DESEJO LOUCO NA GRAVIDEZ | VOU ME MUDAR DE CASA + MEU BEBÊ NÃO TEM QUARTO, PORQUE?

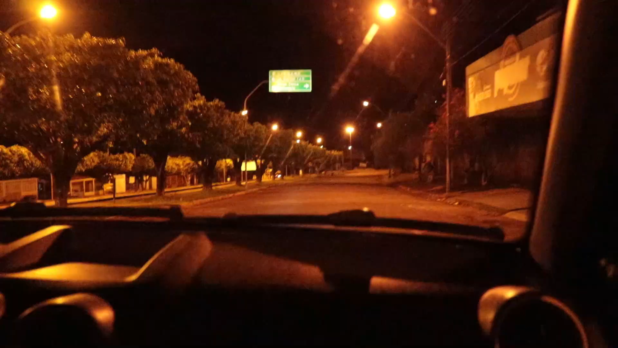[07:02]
Ó, pessoal Eu fui na casa dos meus pais tomar banho, né Aí a gente aproveitou e comeu de novo o fígado Vou assistir uma série lá Muito legal Depois eu vou deixar Vou deixar o nome aqui escrito pra vocês Porque é difícil de falar E aí agora a gente tá voltando pra casa Vou mostrar pra vocês o paradão que tá na rua Gente Hoje é domingo Hoje era o dia de todo mundo sentado na praça, né amor? É, vamos ver como é que tá a praça É, vamos ver Porque hoje fica tudo aberto lá Os quiosques Gente, eu fui de embaixo hoje à tarde
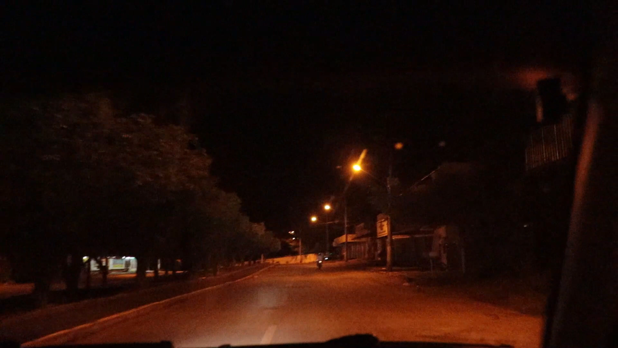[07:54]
A cidade morreu à tarde Os postos de resumindo Estão todos abaixando o preço Pra ver se o pessoal sai de casa pra abastecer Entendeu?
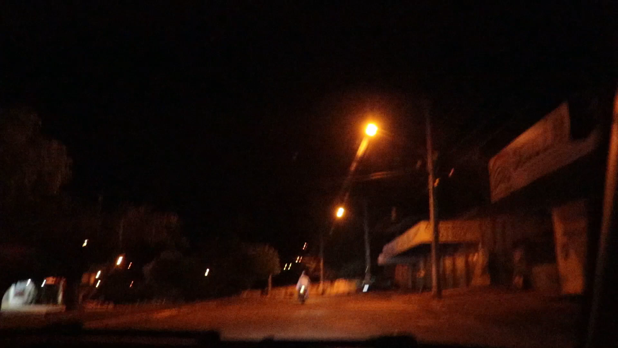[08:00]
Os postos aqui Estavam com preço absurdo Agora tá tudo diminuindo O agosto mínimo É,
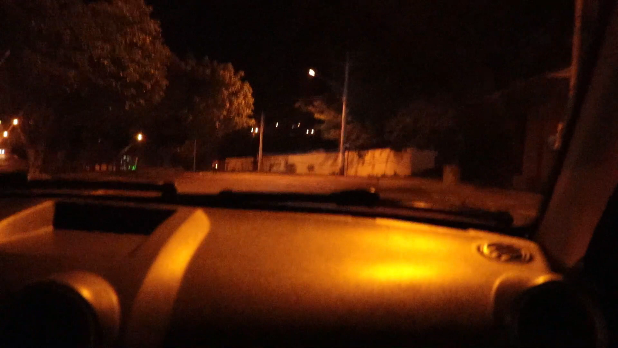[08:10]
eu não tenho vontade de encher o tanque Se tivesse dinheiro Mas não tem Uma doça Uma doça Agora que era a hora de viajar Mas não pode Porque assim Viajar assim, né? Gente Por encher o tanque Porque eu e o Paulo mesmo
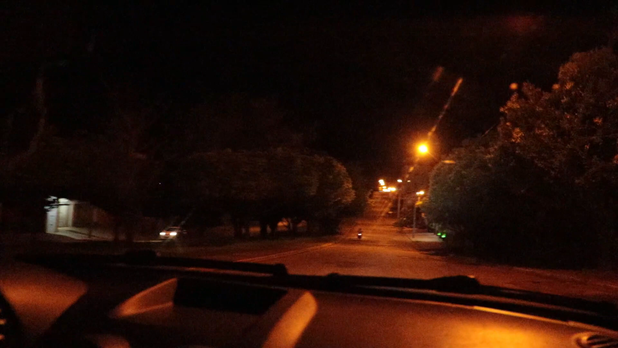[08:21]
A gente não sai Porque a gastronomia é muito cara Você vai ter que abastecer Você tem que pagar hotel, né? É muita coisa Por isso que a gente não viaja tanto, gente É mais porque o dinheiro não sobra mesmo, né? Você vê, tem ninguém na rua, velho Dia de domingo isso aqui é uma movimentação
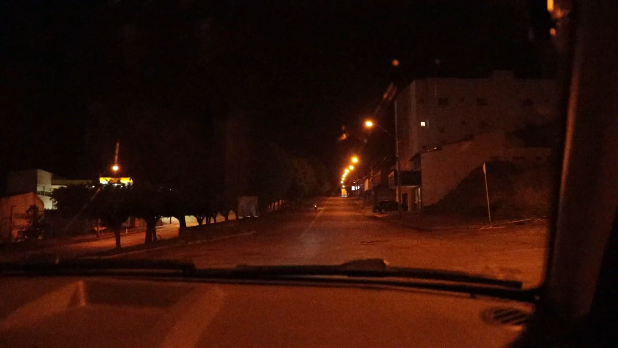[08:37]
O pessoal gosta da praça Não tá chegando na praça Tem algumas coisinhas abertas Porque pode ser delivery O Insano